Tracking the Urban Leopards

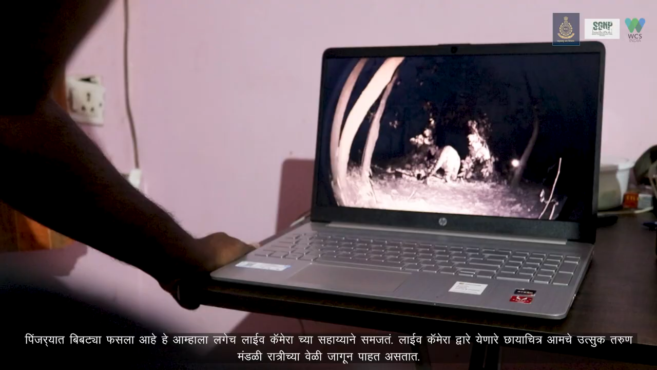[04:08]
The moment she's trapped, we come to know because we put these live cams which our team of very dedicated youngsters are watching.
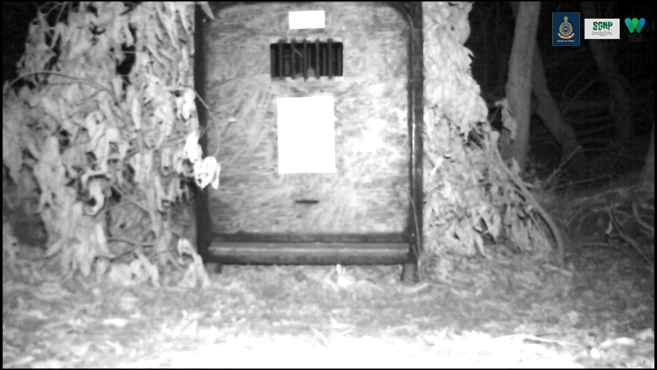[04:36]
The moment it is trapped, they know.